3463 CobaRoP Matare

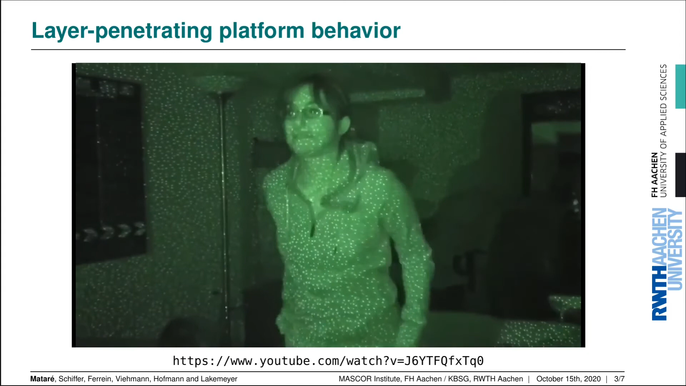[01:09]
and they also use a lot of power and another important thing is that they usually work by projecting an infrared pattern from which the depth information
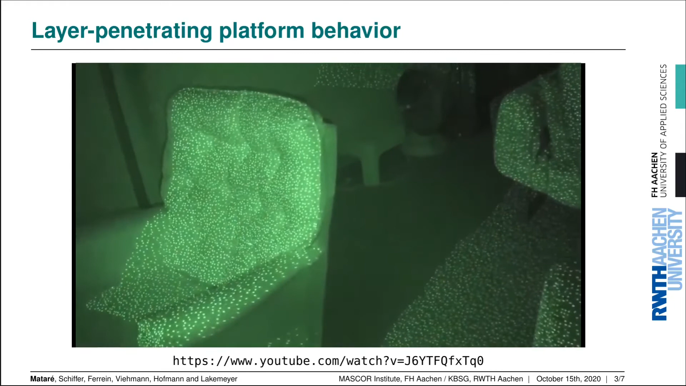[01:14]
is reconstructed and this may interfere with other infrared sensitive devices in the environment.